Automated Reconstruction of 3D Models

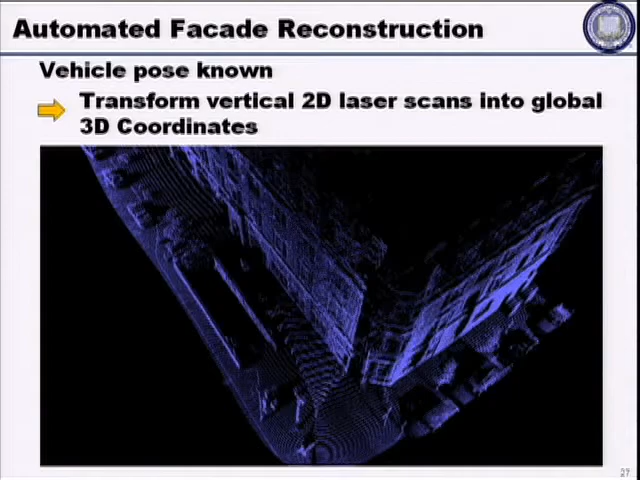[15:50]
Does this basically allow you to kind of get rid of cars or people and other things? I'll talk about that in just 1 second.
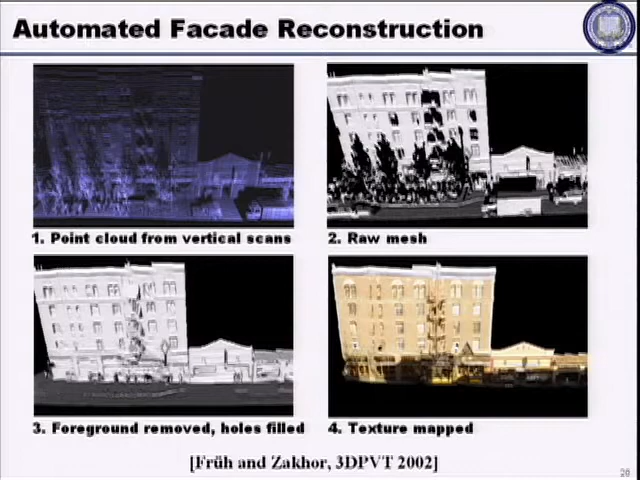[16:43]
But after some processing, you can do foreground removal, which I'll talk about in just a second, as was brought up. We fill out some of these holes, and we get something like that. And I'll talk about the step from here to here in just a second. And then we texture map it, and we get something that looks like this.
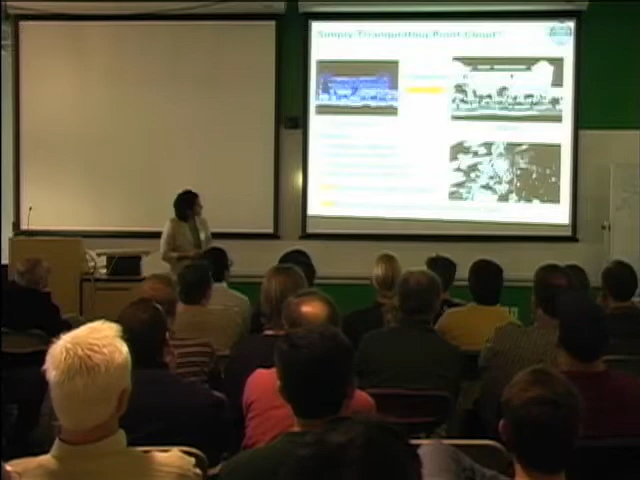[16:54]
So if you just, this is kind of reinforcing what I just said a second ago. If you just triangulate from the, you get something like this, which looks semi-okay from the front view, but from the side view, there's all these garbage kind of flying.
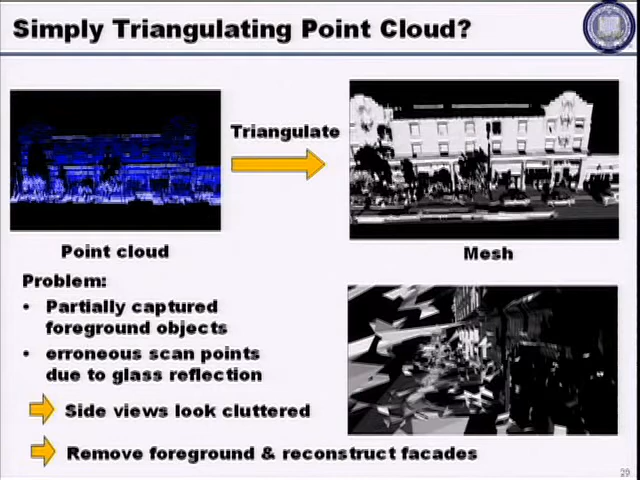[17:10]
So how do we clean it up? So we apply standard image processing techniques, okay?
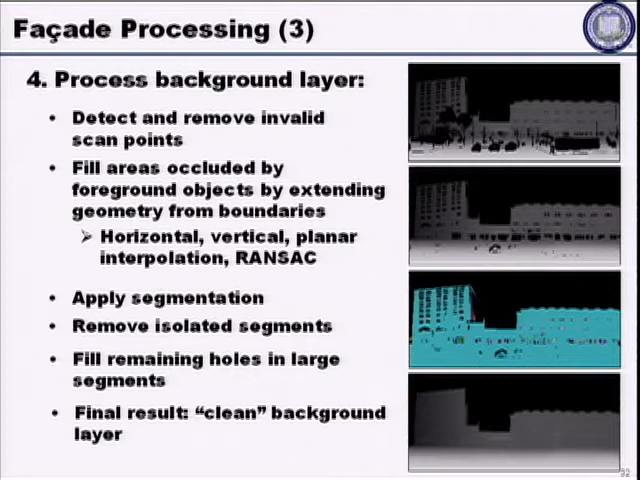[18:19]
to fill out the holes in the background, which is the buildings, you apply some interpolation techniques, and at the end you end up with a clean background which consists of your facades of your buildings.
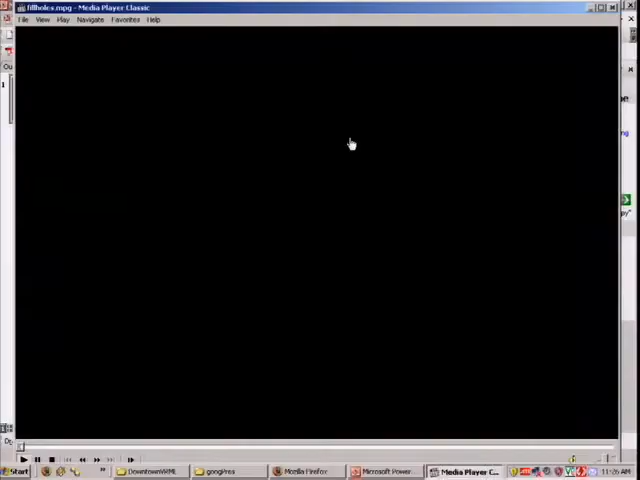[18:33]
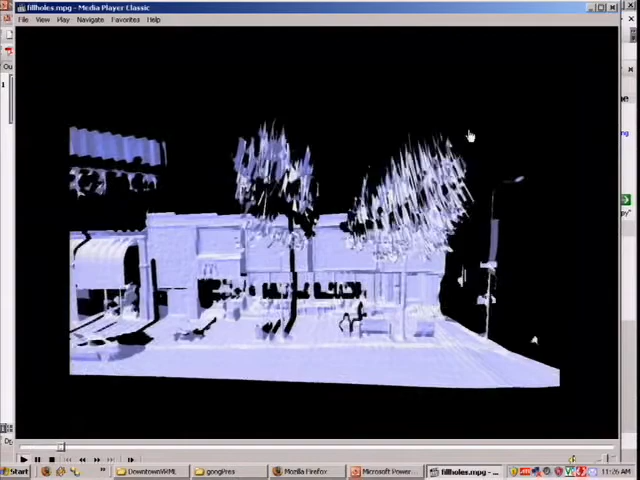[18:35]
This video here shows the hole filling process. And as I said, in real life, we actually do the foreground removal before the hole filling.
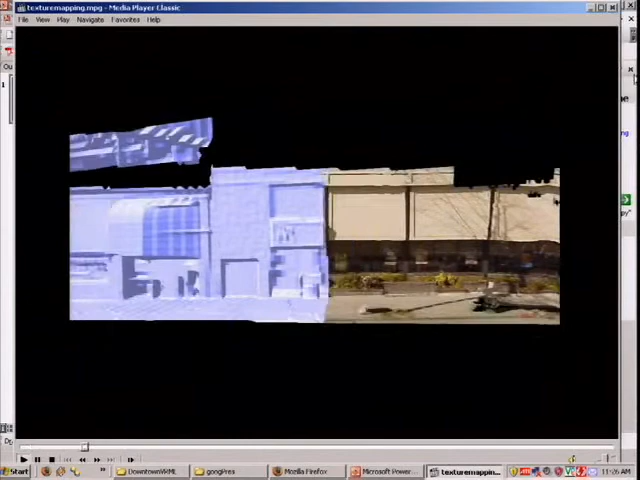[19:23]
I'll explain how the texture mapping works in a little bit more detail in a second, but this is essentially University Avenue, McDonald's,
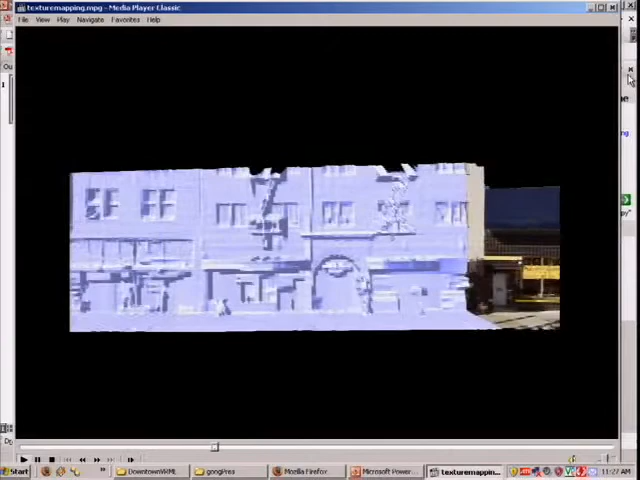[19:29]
Taiwan restaurant, the futon thing, etc.
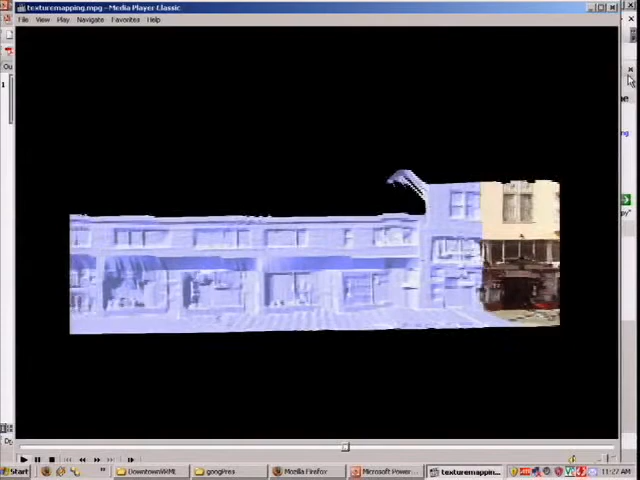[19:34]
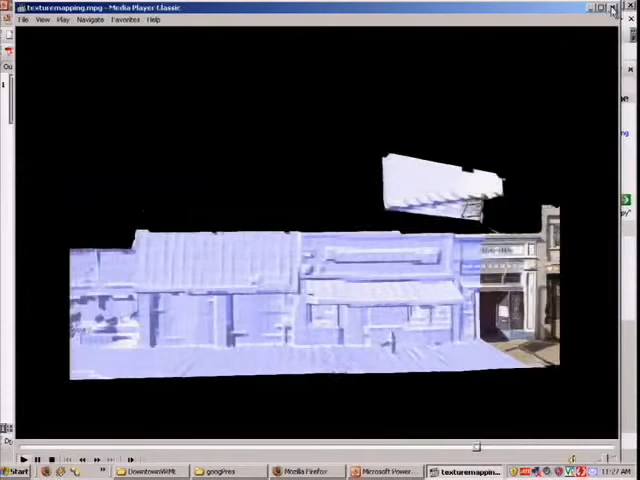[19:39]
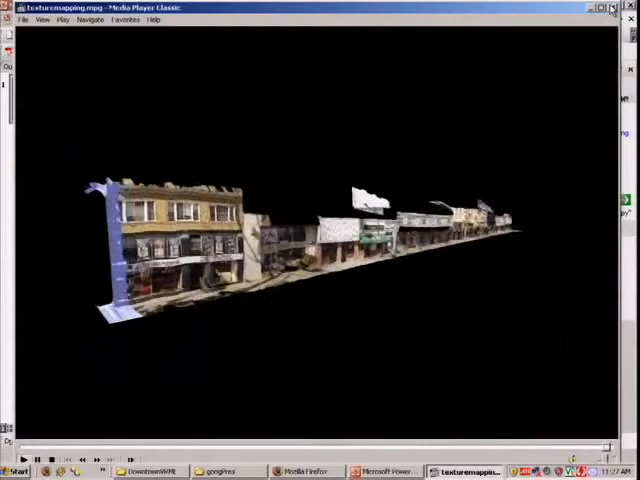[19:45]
Okay. Can you go into a little bit more detail about how you interpolate over the 3D holes? I didn't make any slides on those.
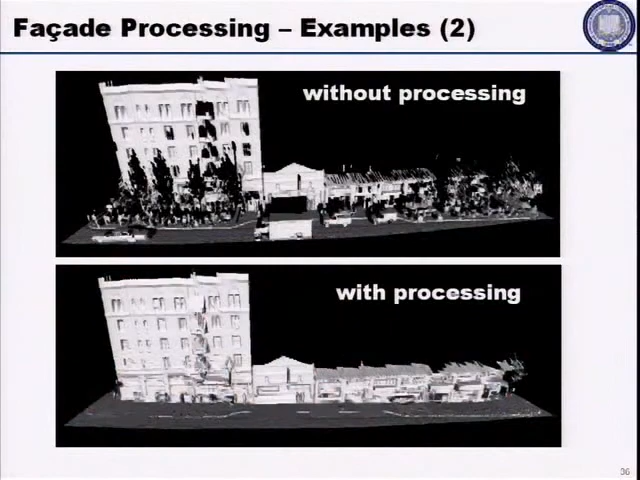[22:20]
And there's a few other examples that I haven't included here. And next, we move on to what I just talked about, texture mapping these images. I showed the video already ahead of time. But here's the basic idea. We've removed foreground objects like trees from in front of the buildings. So in the 3D model, there's no 3D model for the tree anymore.
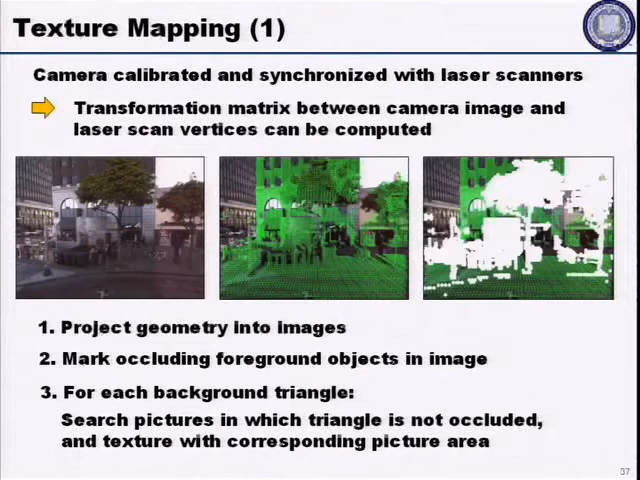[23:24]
And it's not, you know, your first thought might be, oh, the laser scan and the camera are synchronized, and they are. Therefore, we can back project into the images and figure out the locations in the images where we removed the foreground objects. And you're quite right, we can do all of that. But the resolution of the laser scan is quite different from the resolution of the image.
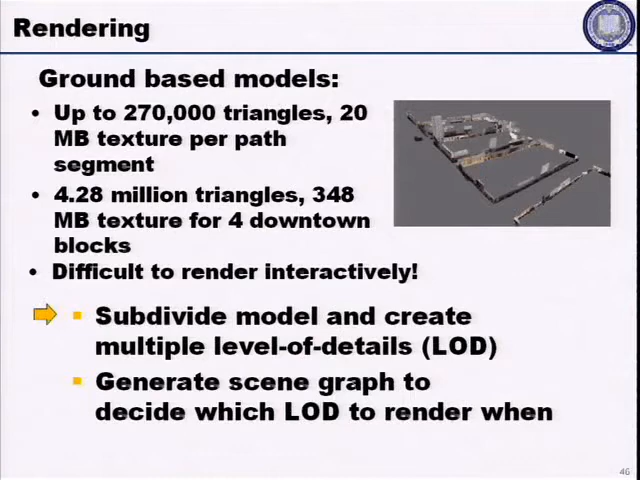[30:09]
400 megabytes of texture. So these are all difficult. So you have to build what's called levels of details and generate scene graphs to do that. And sure enough, we applied techniques like QSLIM to go from something that was more high resolution like this, something that was low resolution. Here, the geometry is 10% of this one, and the texture is 25% of the original. And one of the areas that I would like to work on in the future is